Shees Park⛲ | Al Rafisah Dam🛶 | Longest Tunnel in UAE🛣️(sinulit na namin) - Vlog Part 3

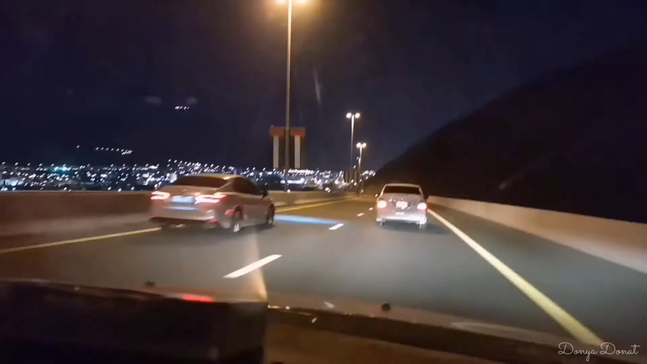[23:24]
kaso hindi na naman mag-justify ng camera. Ang ganda oh.